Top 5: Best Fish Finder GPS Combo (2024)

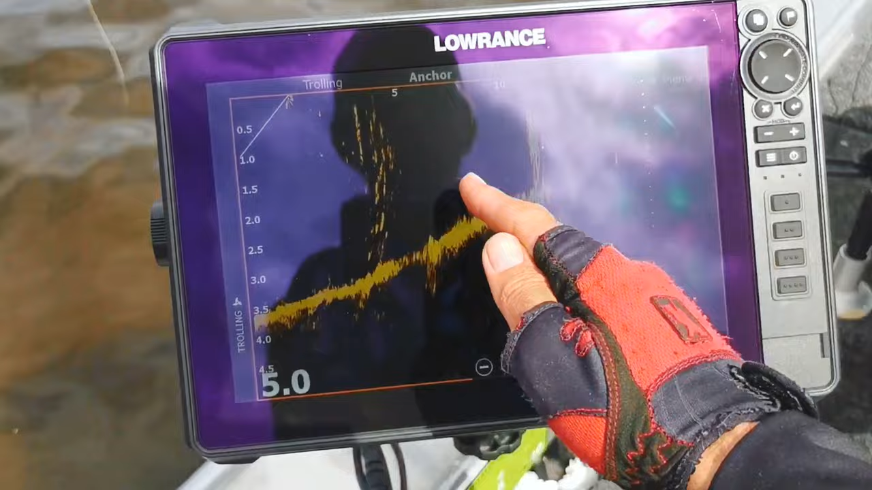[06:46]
interface and touchscreen controls make it user-friendly and accessible for all levels of anglers overall the
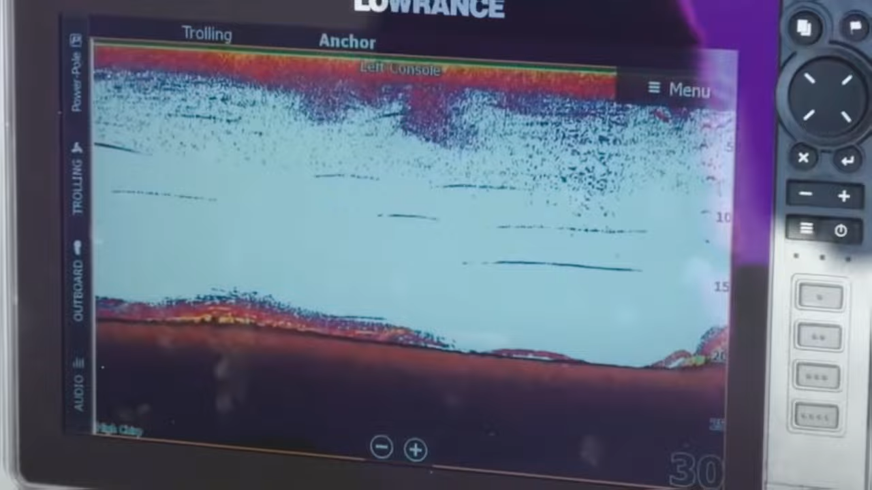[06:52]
lowrance hds live fish finder is a must-have tool for serious anglers looking to elevate their fishing experience
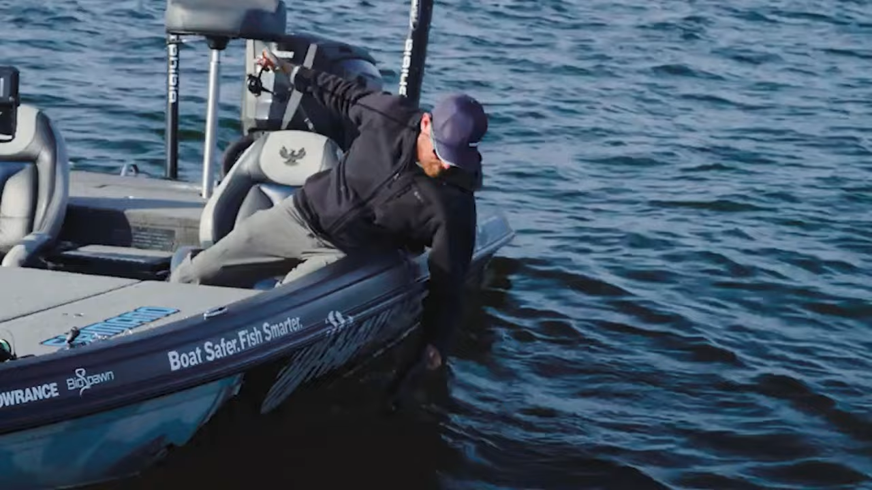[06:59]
with advanced sonar capabilities and smart technology and finally the number one on our list is the garmin striker 4 the garmin
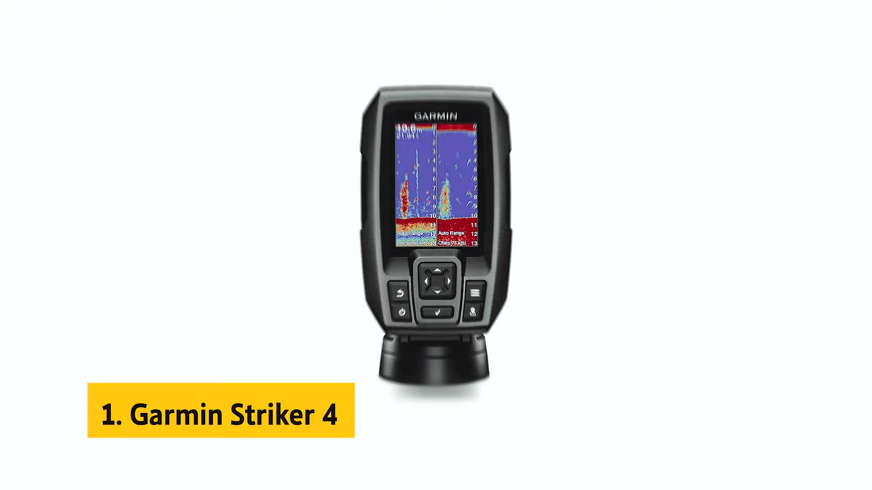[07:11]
striker 4 with transducer is a reliable and feature-packed gps fish finder that is sure to enhance your
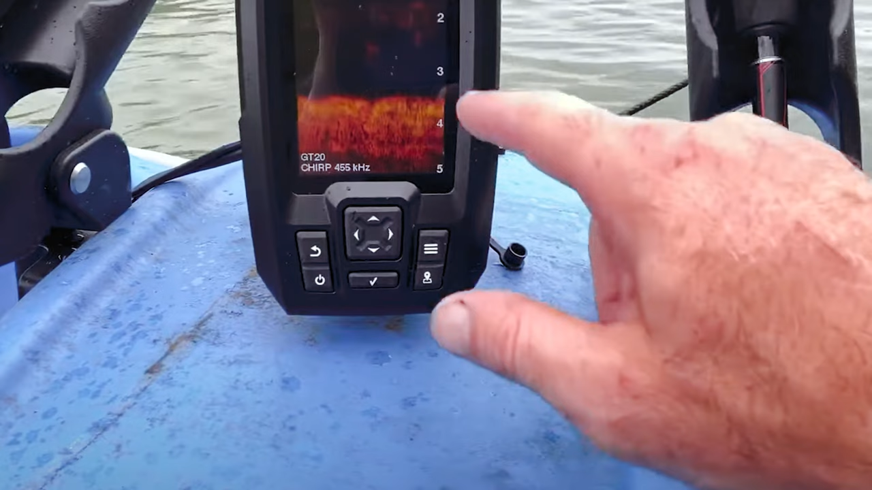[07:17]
fishing experience with its clear vu scanning sonar you can get a clear and detailed view of what lies beneath the
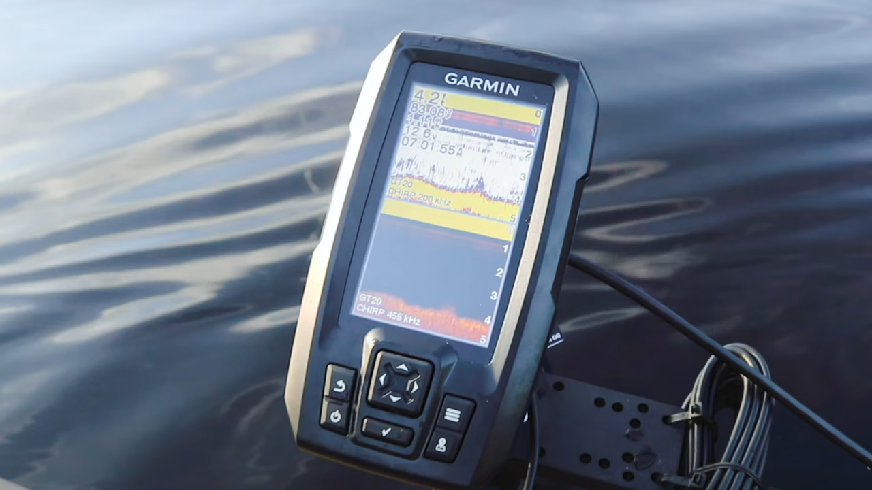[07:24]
surface of the water the high frequency sonar provides near photographic images making it easier to spot objects
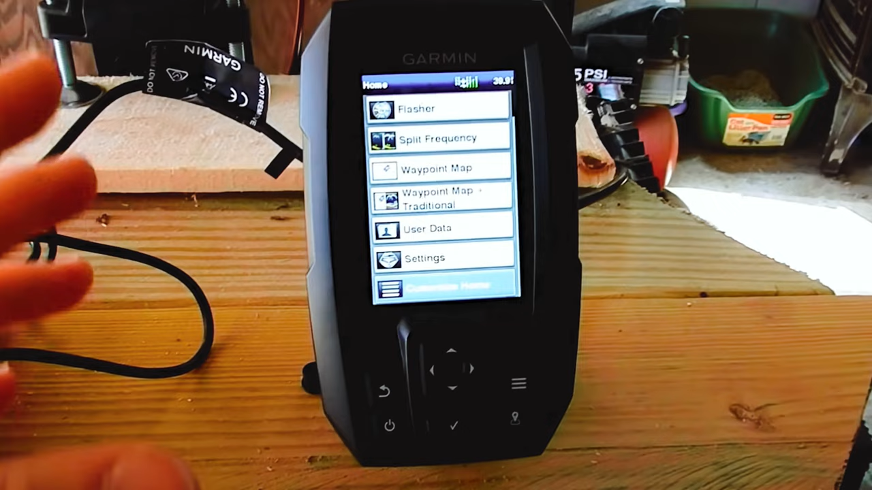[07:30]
structures and fish one of the standout features of this fish finder is the waypoint map which allows you to
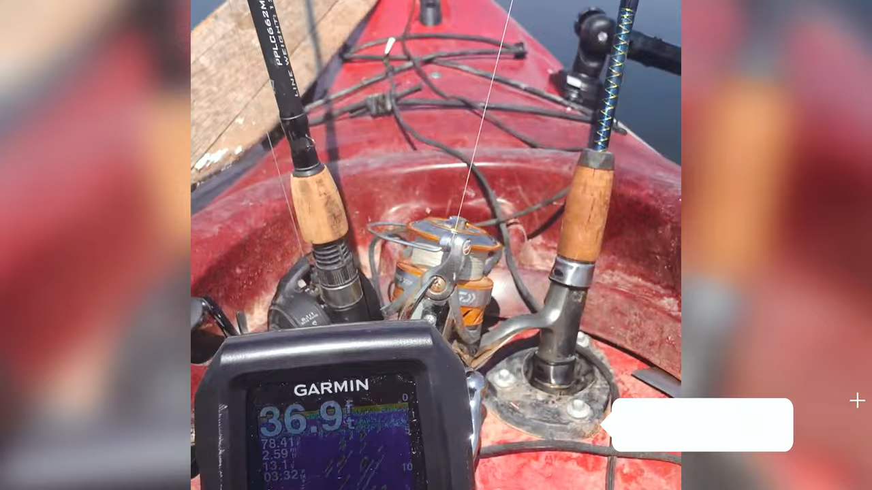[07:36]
easily mark and navigate to important locations like brush piles stumps and docks the device is
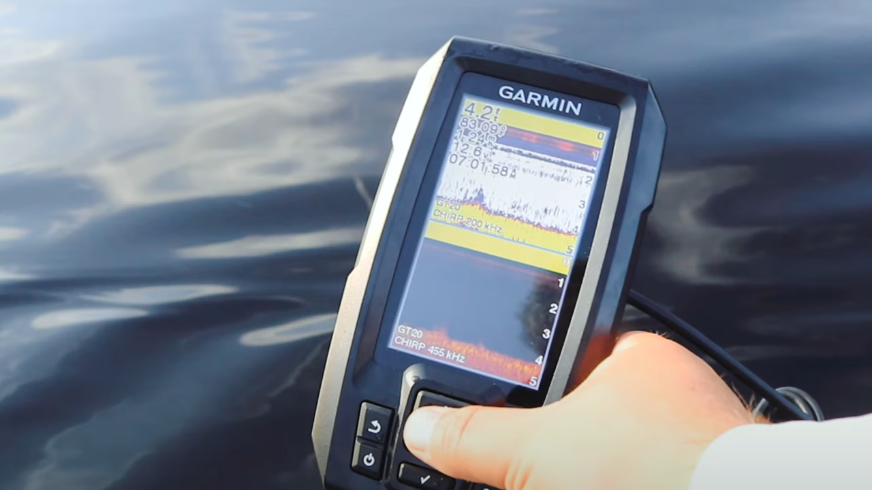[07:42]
user-friendly with a keyed interface and dedicated buttons making it simple to use and install it is available
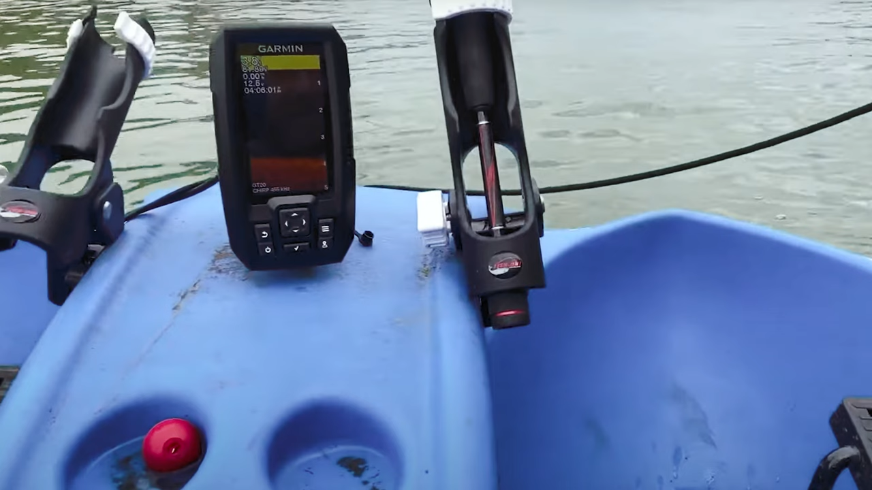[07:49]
in 3.5 5 and 7 inch display sizes catering to your preference the chirp sonar technology
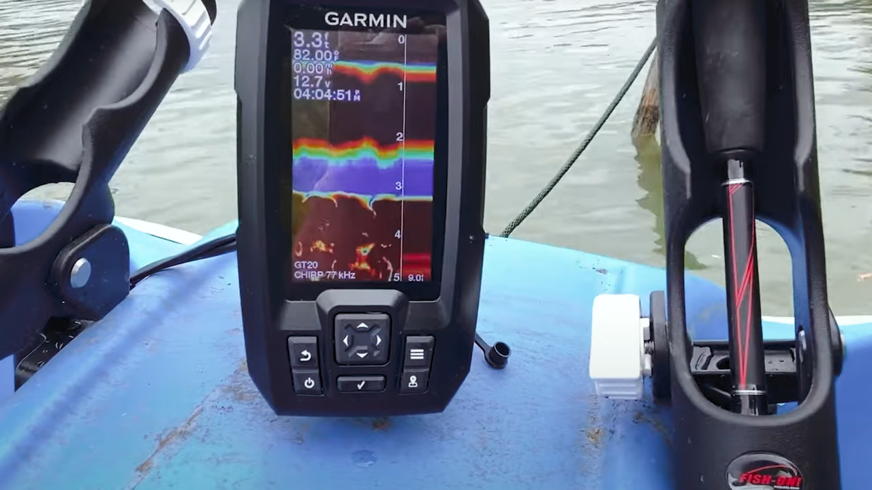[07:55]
sends a continuous sweep of frequencies offering a wider range of information and producing crisper
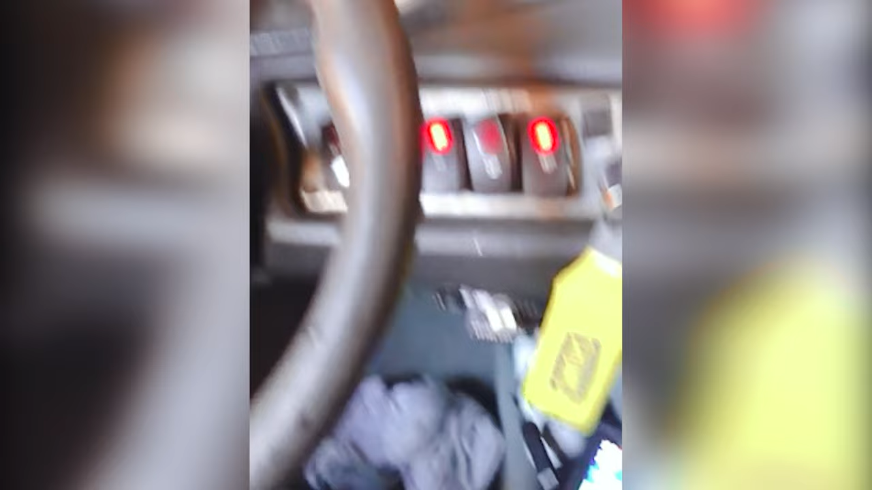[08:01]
fish arches with better target separation additionally the built-in flasher feature is perfect for ice fishing or vertical
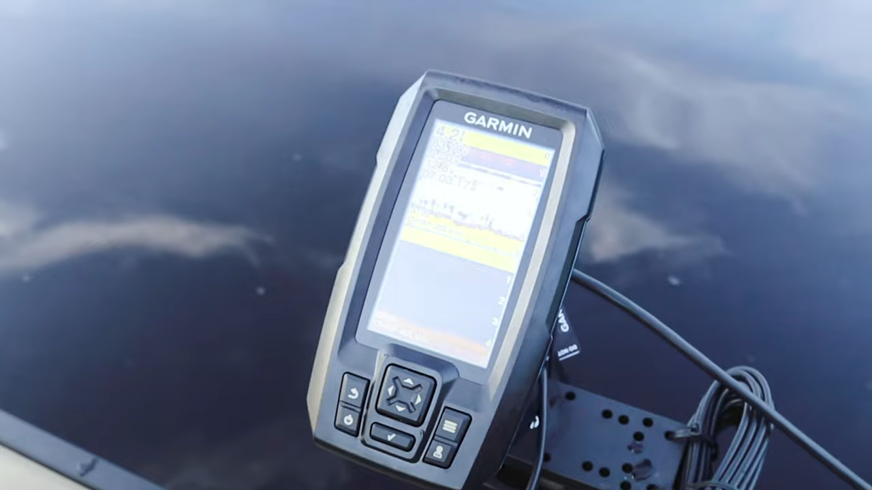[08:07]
jigging providing a classic display format for your sonar data overall the garmin striker 4 with
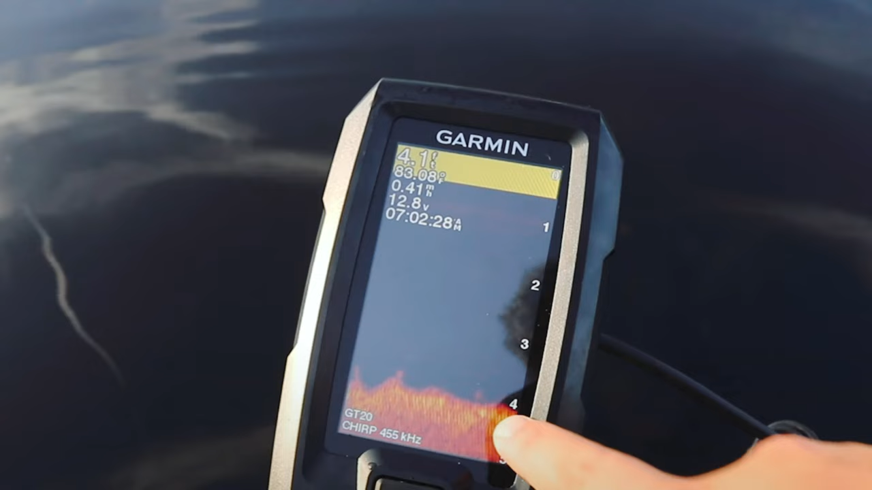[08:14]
On screen: speed 0.41 mph
transducer is a powerful and versatile fish finder that combines advanced technology with ease of use
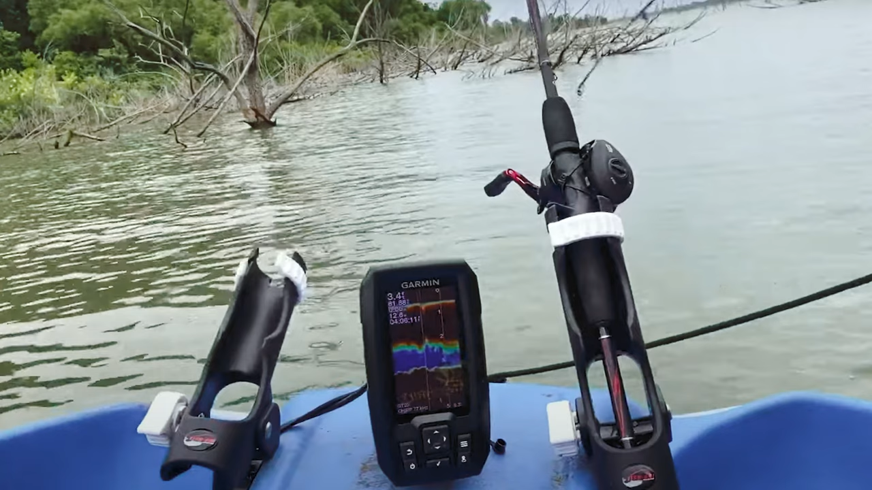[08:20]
whether you are a beginner or a seasoned angler this device will help you navigate the waters and locate fish